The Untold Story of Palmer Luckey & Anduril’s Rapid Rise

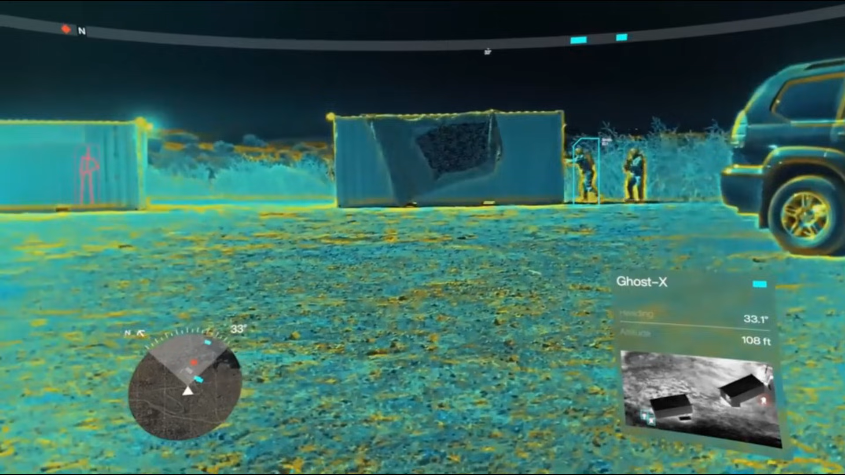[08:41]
to be able to see the world the same way that robots do if we're going to work closely alongside them on such high-stakes problems